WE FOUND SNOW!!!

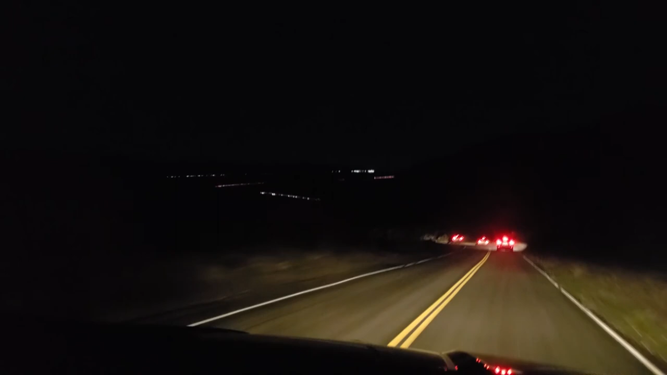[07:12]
That is a highway. It's the 15. It's so cool. All you can see is the little lights, everybody's little lights. It makes me a little nervous. Hopefully there's not a lot of traffic.